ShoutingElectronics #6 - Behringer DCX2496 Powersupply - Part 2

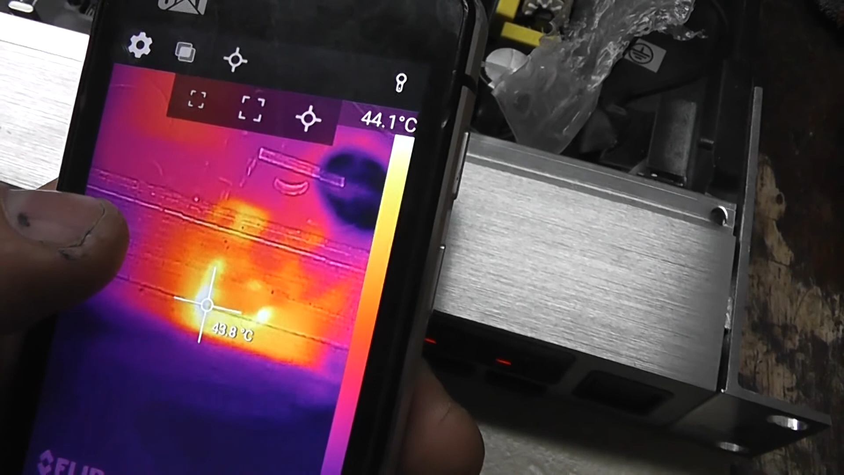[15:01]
On screen: spot 43.8°C, scale top 44.1°C
Okay, without any heat sinking, the switch mode controller is running at about 47 degrees.
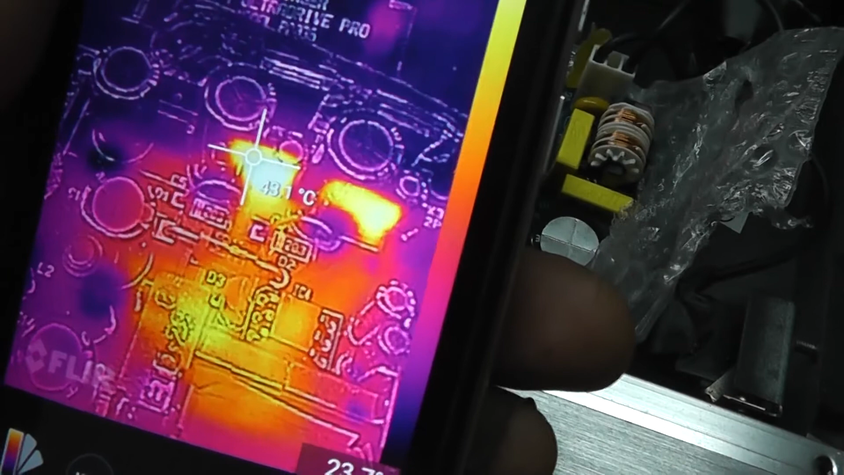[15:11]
And the plus and minus 15 volt regulators are running at also about 43 degrees.